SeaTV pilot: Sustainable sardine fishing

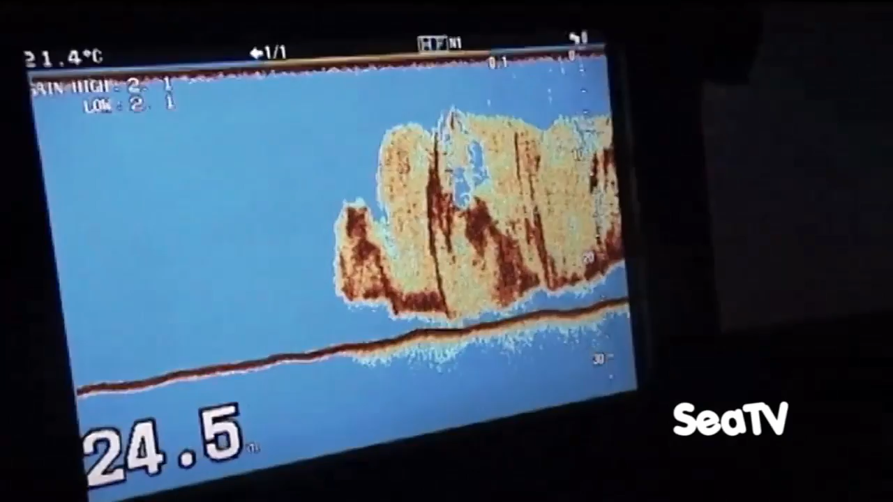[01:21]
On screen: water 21.4°C
which are a way of searching underwater in the dark.
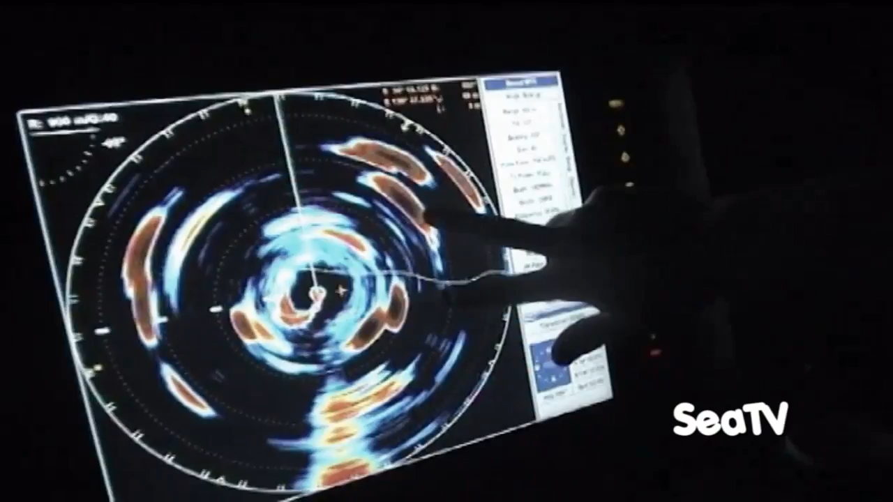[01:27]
The reason we fish at night time is because the fish aggregate on the moonlight to chase the little fish, the little prey they eat, the little crustaceans and stuff in the water.